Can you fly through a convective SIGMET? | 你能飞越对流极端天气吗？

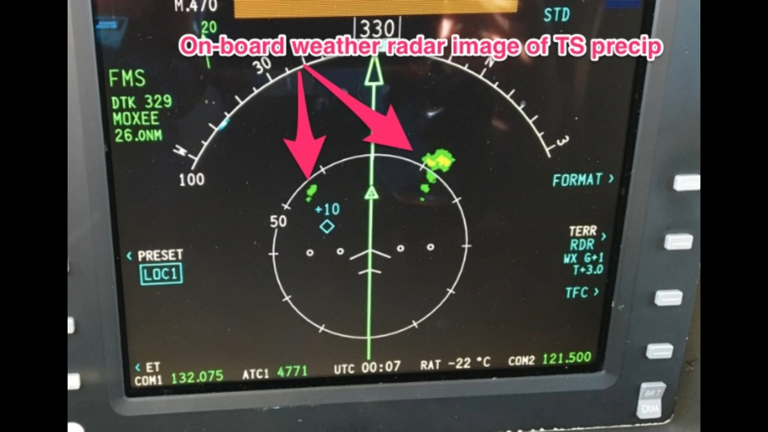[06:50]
The yellow dot eventually turned red. If we had been lower these blobs would have turned red. I realized looking at the weather radar picture, I still wouldn't want to be anywhere near the yellow and green parts. If we had just skirted the yellow and green we would have been inside the clouds getting rocked. Remember, the worst ice is at the tops of the clouds usually. It's also really bumpy at the tops.